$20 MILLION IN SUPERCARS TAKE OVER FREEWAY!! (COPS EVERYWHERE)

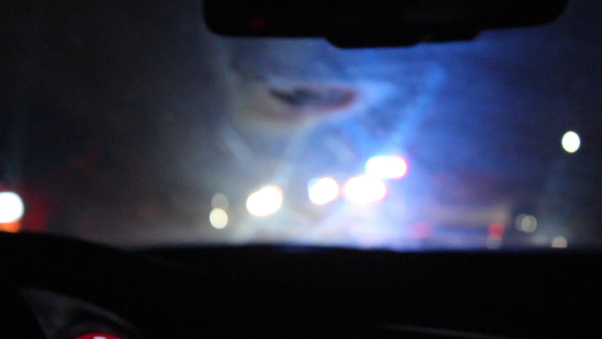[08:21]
Capos are here. It's gonna take forever for them to get there though.
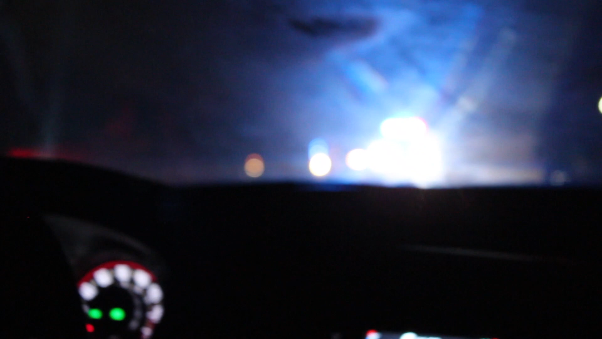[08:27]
Well, I'm hoping heat clears away so we can at least get the only thing that they can do is like maybe throw tear gas, but that'd be horrible.
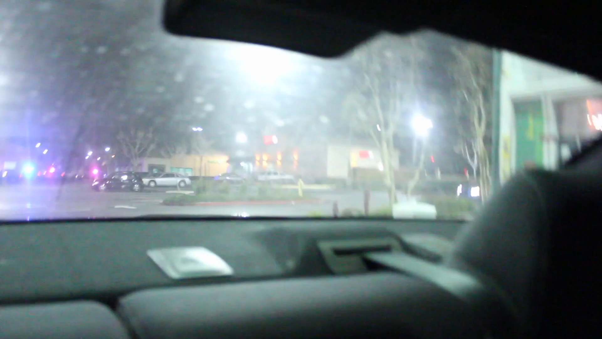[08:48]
Yep. I mean, there's cops everywhere. Like, we saw some cops chasing cars down these intersections over here.